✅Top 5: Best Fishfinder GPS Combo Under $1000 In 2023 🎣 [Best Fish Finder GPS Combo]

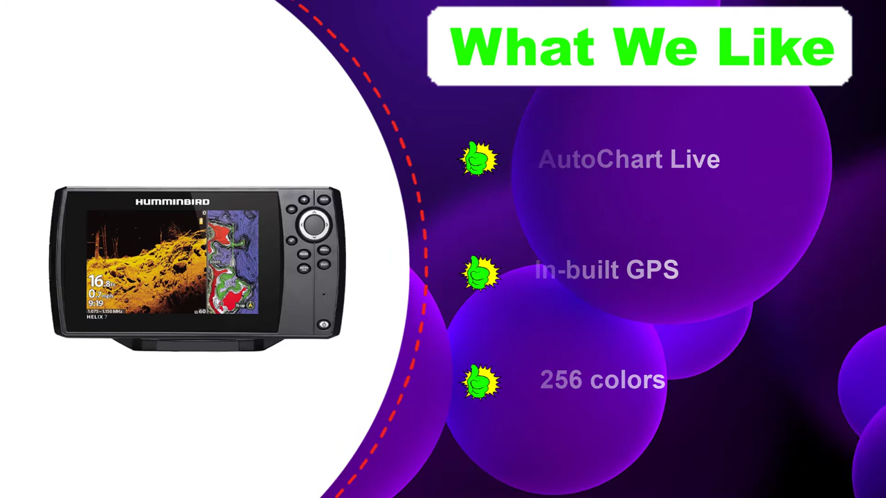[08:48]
imaging gives you a picture of what is right under your boat another piece of good news
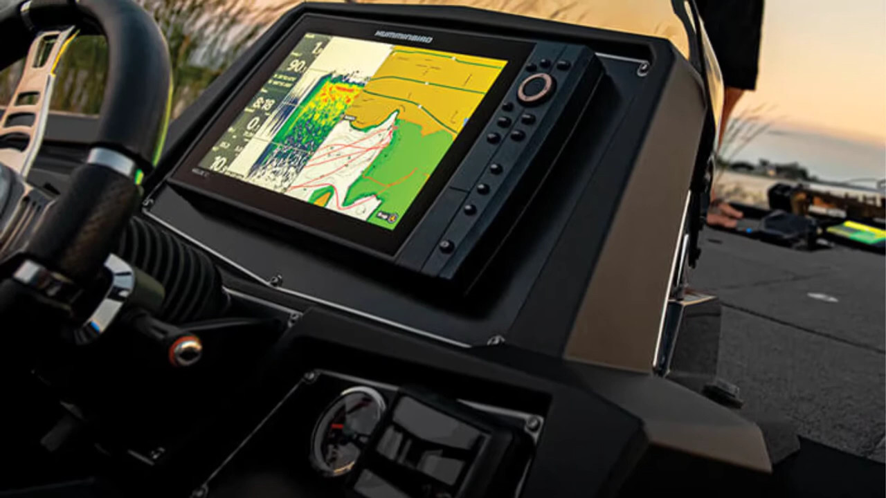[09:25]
of its other attractive navigational features is the presence of the auto chart live that shows
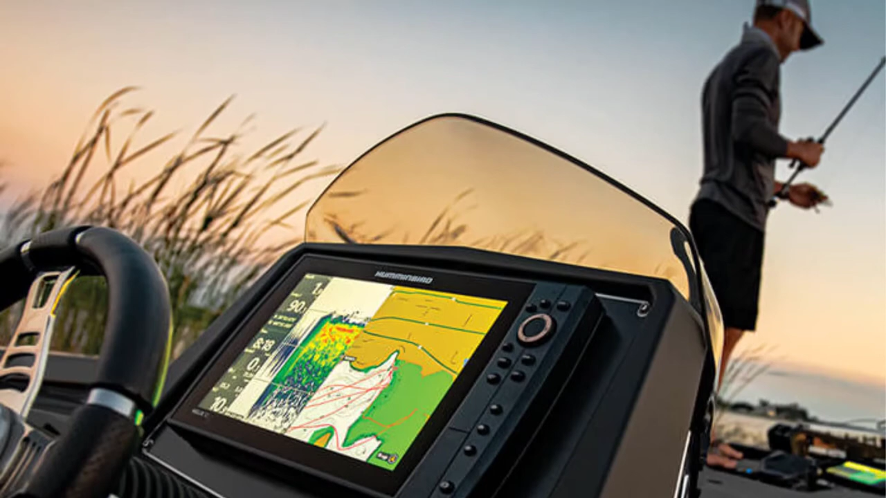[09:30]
the depth contours of a body of water and is based on information provided by the 2d sonar
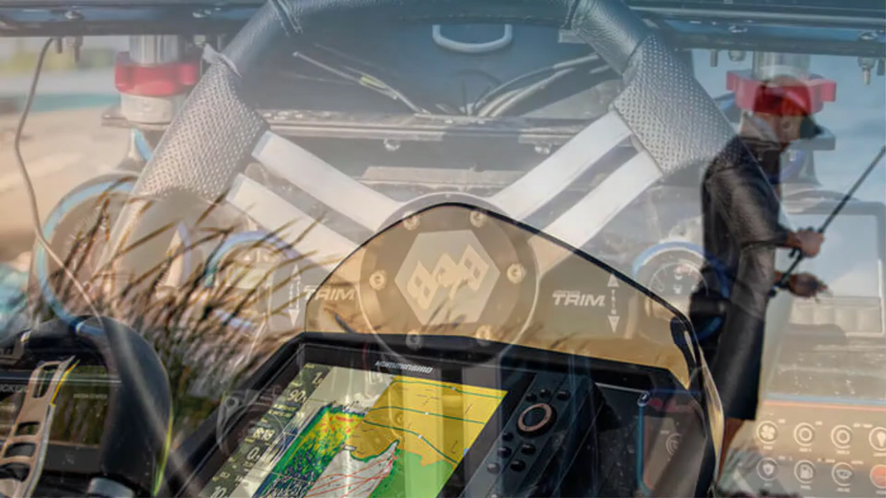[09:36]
with it you will also stay up to date in regard to depth contours
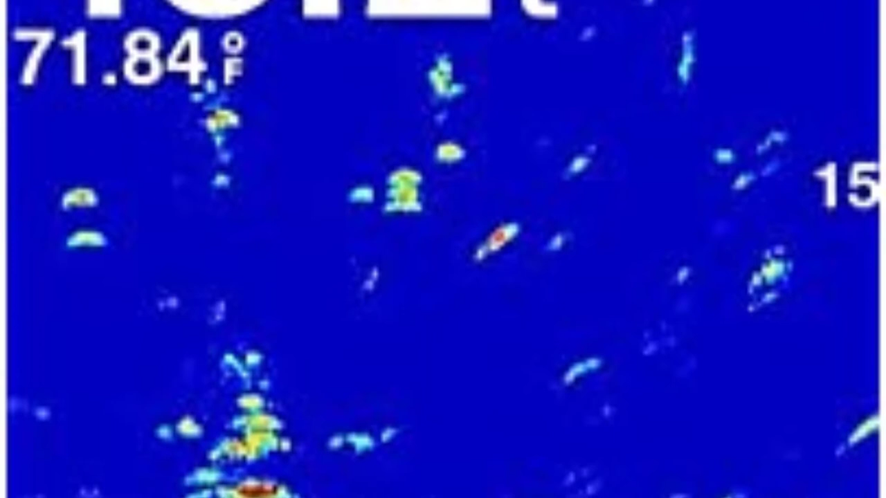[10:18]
On screen: water 71.84°F
resolution which is not great but not terrible however
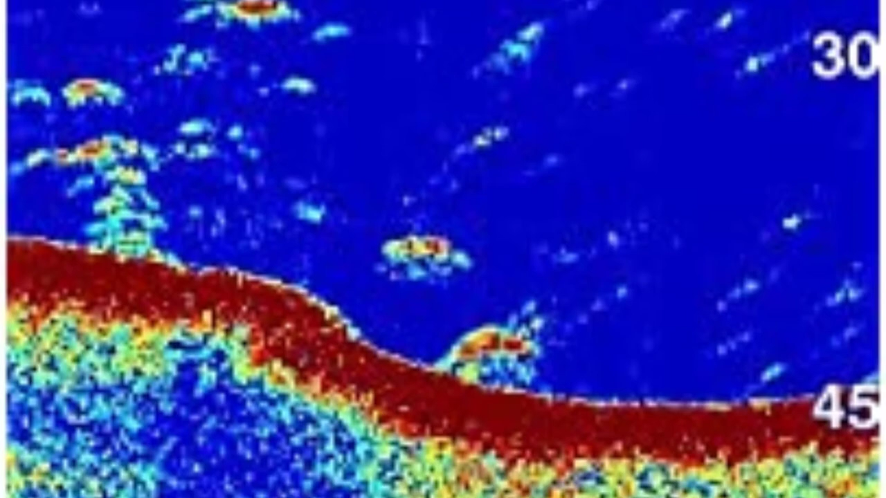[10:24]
it is small at only 3.5 inches
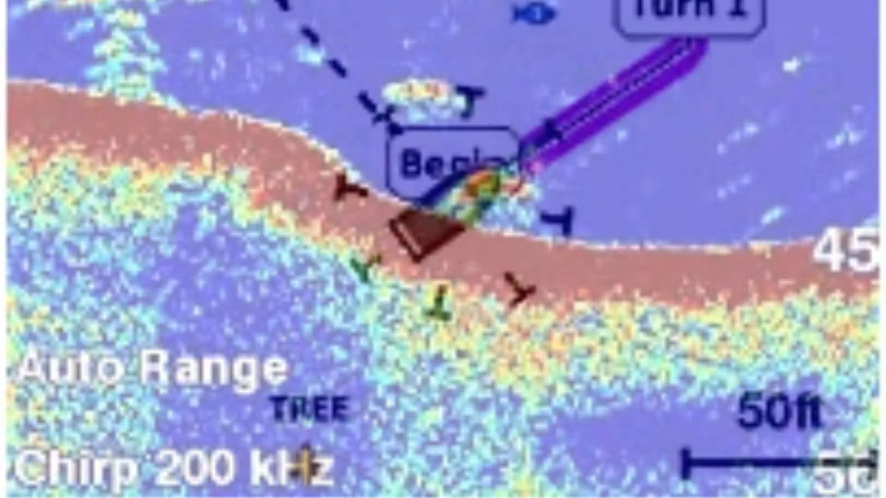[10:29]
if you are okay with paying more you can go with a larger screen size as it has a screen of 3.5
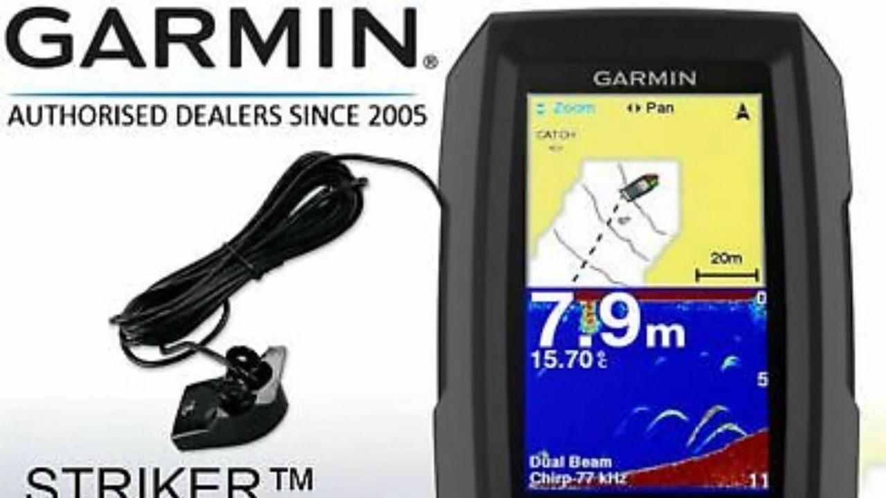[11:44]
On screen: depth 7.9 m, water 15.70°C
pretty awesome i'd say whether you will fish on a kayak canoe or even go ice fishing
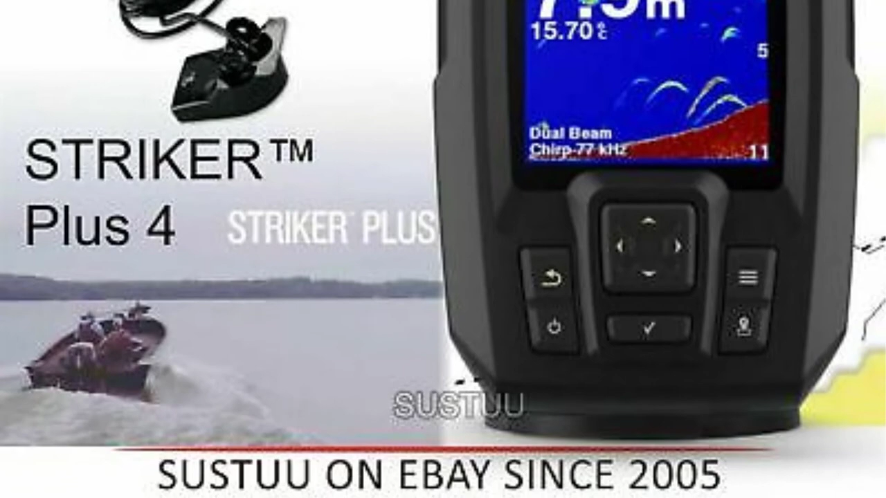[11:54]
it will be suitable because it comes with a portable kit it includes a sealed rechargeable battery with charger